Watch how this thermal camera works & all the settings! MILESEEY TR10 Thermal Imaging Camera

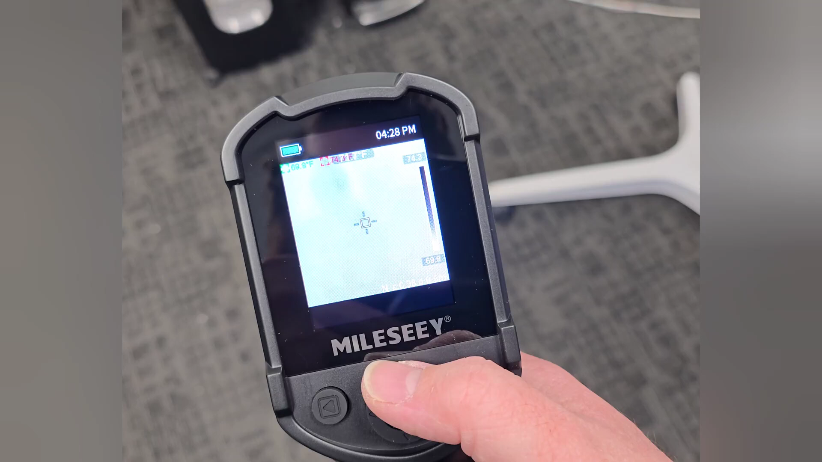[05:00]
And then here on the main screen, this is where you can change to the different color palettes. So this is white hot.
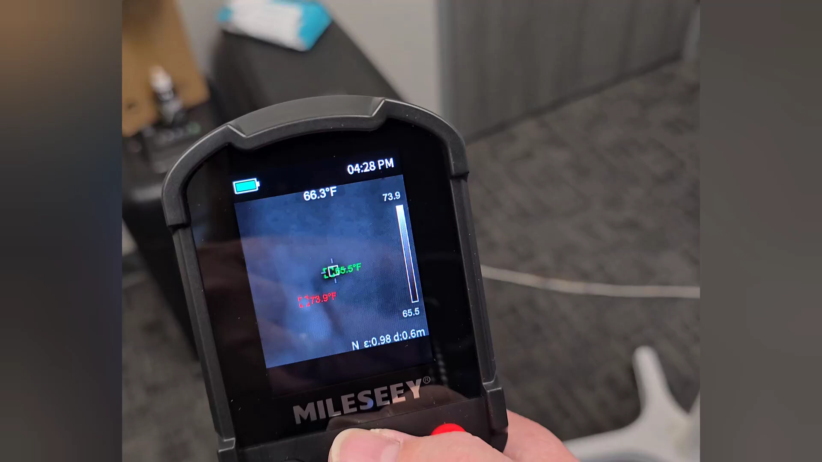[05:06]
You can see there's the desktop. Green hot, blue hot.
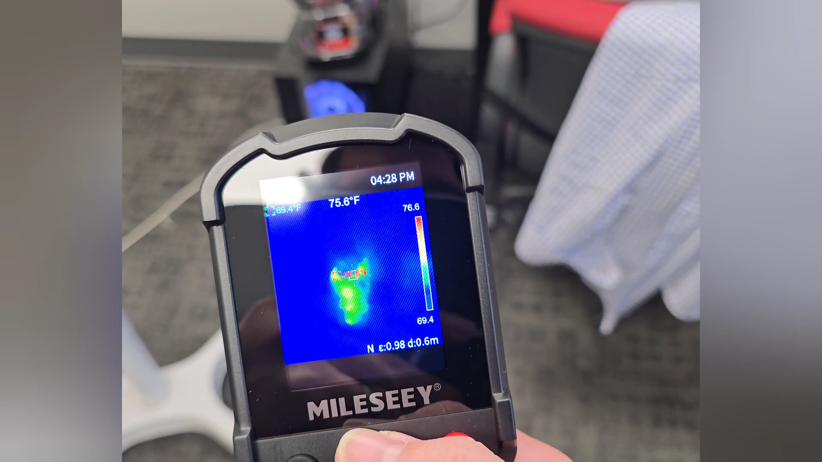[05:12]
On screen: spot 75.6°F
Oh, that's cool. Take a snapshot of that. Red hot.
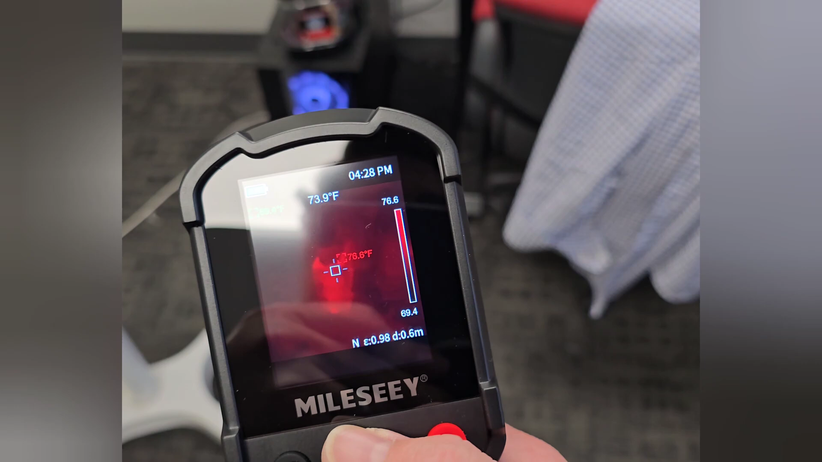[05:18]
You got a blend, rainbow, iron, and black hot.